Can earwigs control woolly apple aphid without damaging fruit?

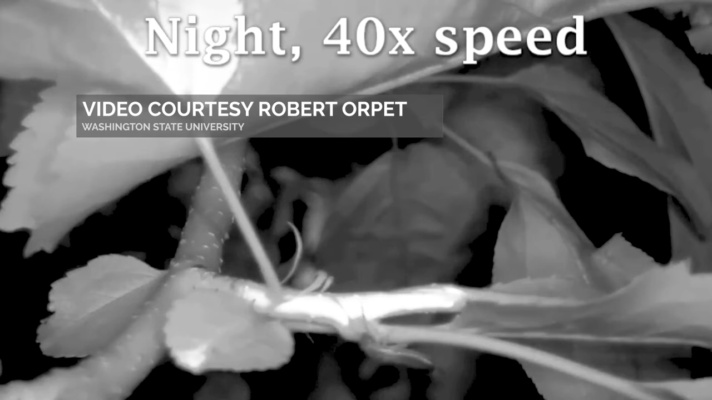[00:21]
these earwigs are omnivores that will eat just about anything and when they encounter woolly aphid colonies
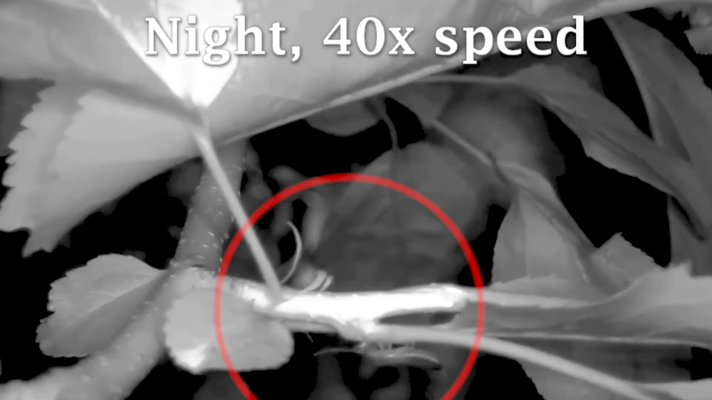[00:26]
they will eat them also even though they look pretty menacing
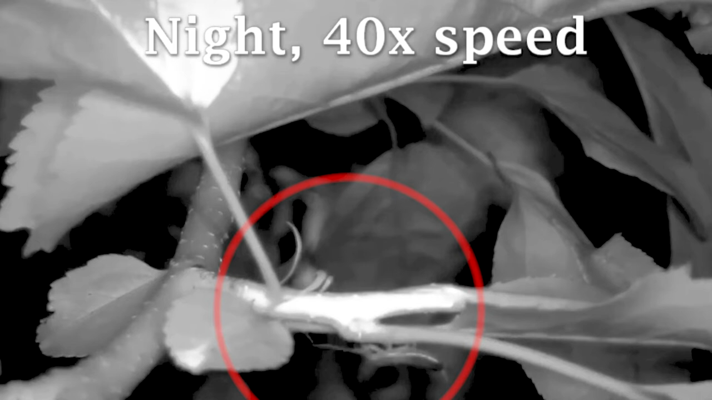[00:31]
with their pincers earwigs are really quite timid so when they encounter other beneficial predators they usually just run away from them so European earwigs are a part of a team of natural enemies that can help keep woolly apple aphid suppressed this is very important because woolly apple aphid can't be managed effectively using currently available insecticides so